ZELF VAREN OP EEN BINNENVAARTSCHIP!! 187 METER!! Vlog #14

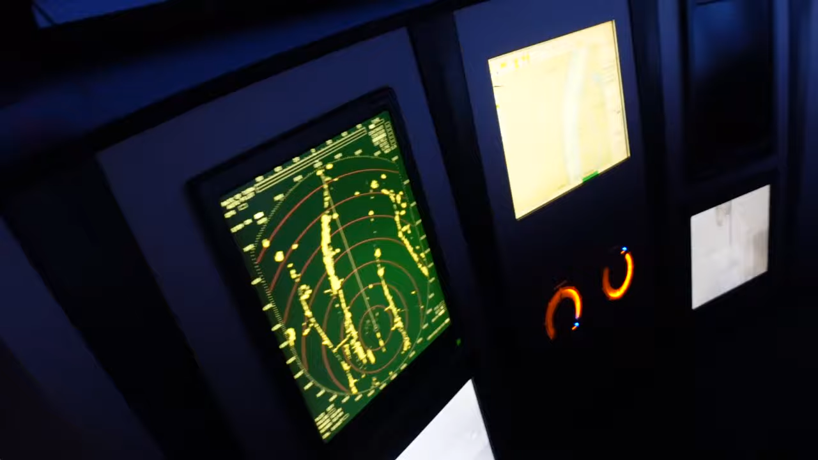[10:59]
Maar wat is dit allemaal? Wat zie ik hier allemaal, Marcel? Dit links is een radar.
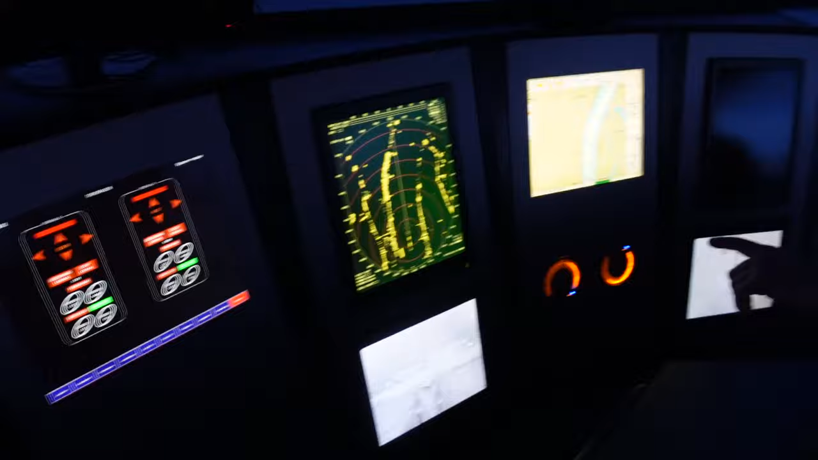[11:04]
Ja. En hier in het midden hebben we dan Tresco.
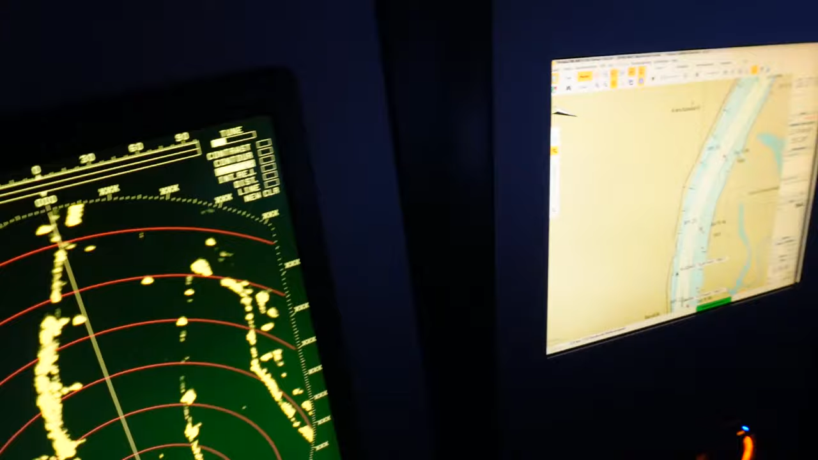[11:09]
Oké, okay. En dat is? Daar kan je andere schepen op zien.
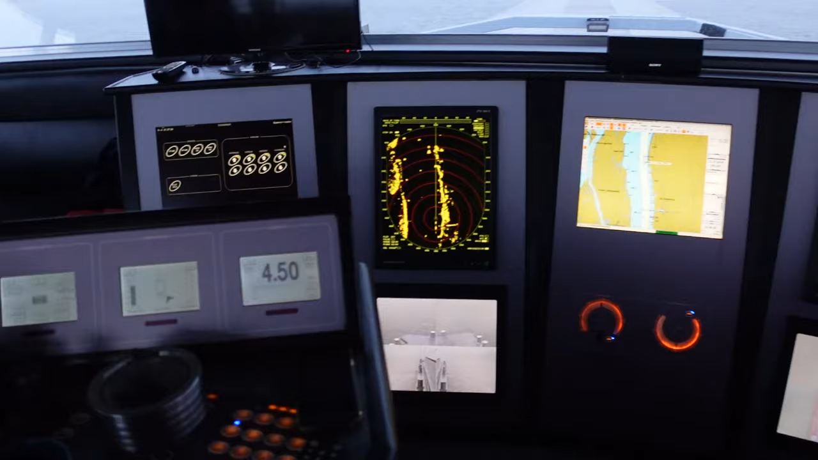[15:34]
Ik ben natuurlijk continu de diepte in de gaten aan het houden,
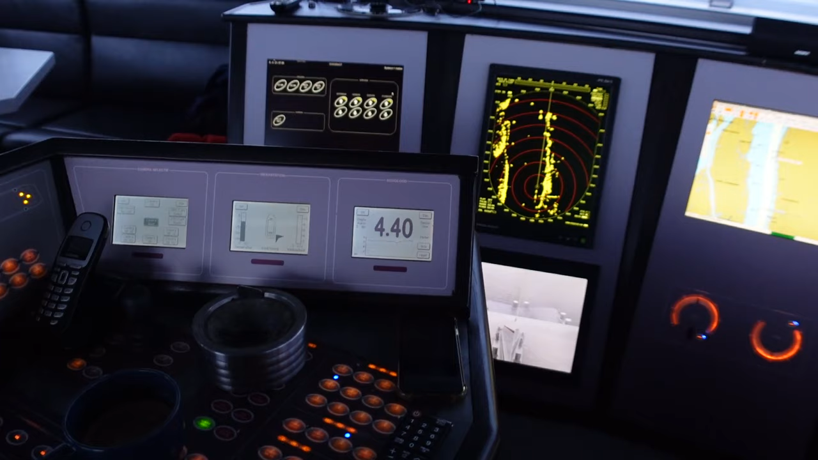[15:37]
want we willen niet zoals de Ever Given belanden natuurlijk. Nu ik het over de Ever Given heb, dit schip is 187 meter.